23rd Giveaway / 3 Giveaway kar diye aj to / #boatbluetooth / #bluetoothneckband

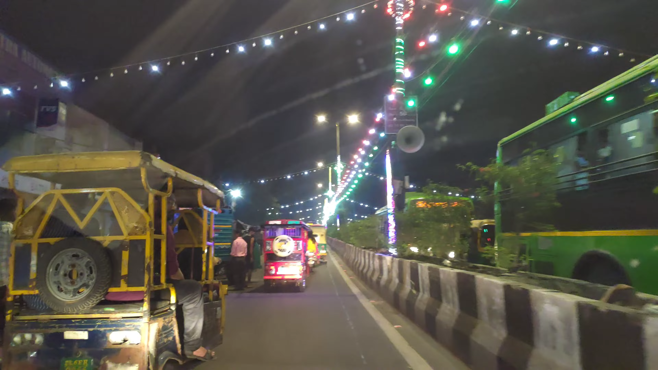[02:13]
तो भाई अभी तो तीसरा नवरात्र है और भीड़ देख लो मंदिर के इधर, एंड इधर ओवर भीड़ हो जाएगी जैसे जैसे नवरात्रों के 9वीं पास आएगी ना, वैसे ओवर भीड़ होने लग जाएगी।